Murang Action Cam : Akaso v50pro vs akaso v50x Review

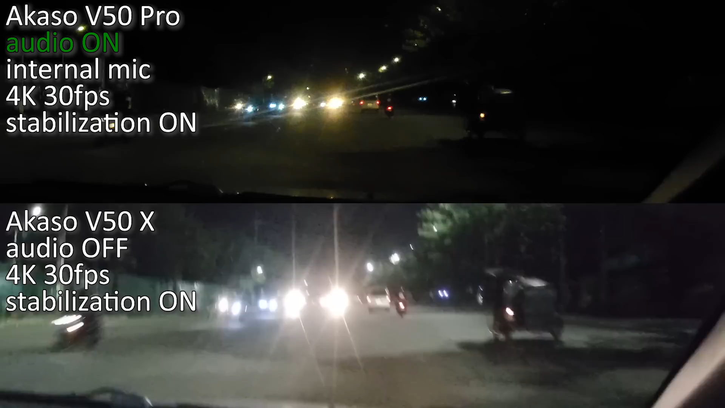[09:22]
Kasi nahawak lang talaga ng gabay. Dito sa kalsada na to, merong maliwanag pa naman, malakas yung ilaw. Pero mamaya, meron tayong mga dadaanan na wala talagang ilaw.
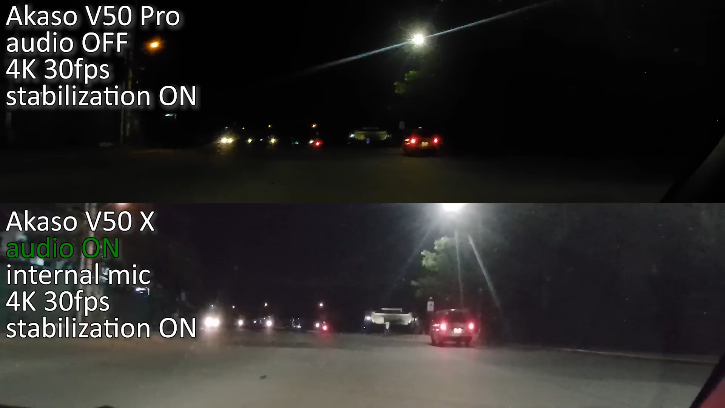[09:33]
O yan, kung nakikita nyo, yung balsada dito, walang ilaw. Mga ilaw lang nasasakyan. Yan, madilim talaga.